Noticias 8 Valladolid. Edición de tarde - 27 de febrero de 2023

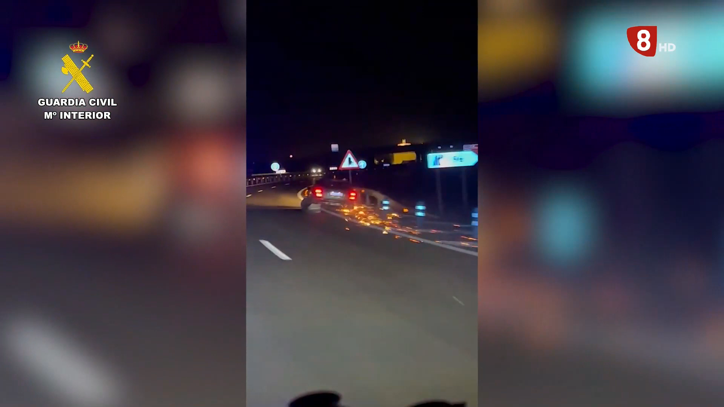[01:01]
asespeidos en sentido burgos, sin ruedas y bajo los efectos del alcohol y las drogas.